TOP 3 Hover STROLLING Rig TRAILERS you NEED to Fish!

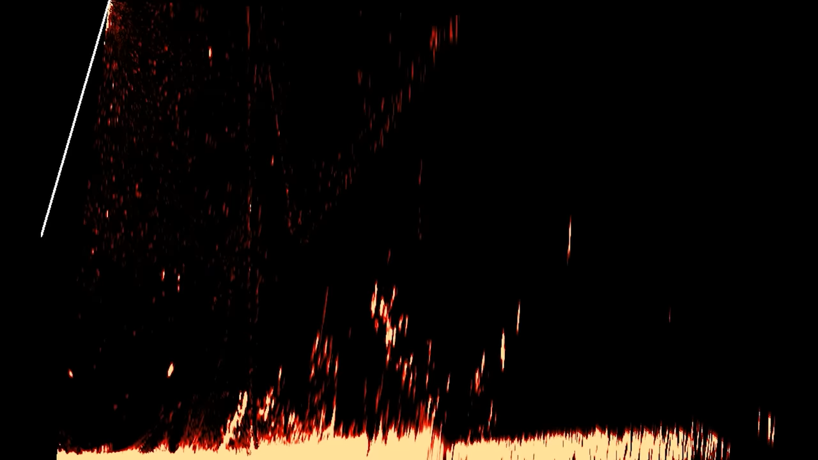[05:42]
better on forward facing sonar like active target live scope whatever you got So that's a benefit right there as you saw It's really easy to rig up because it has that that nice flat back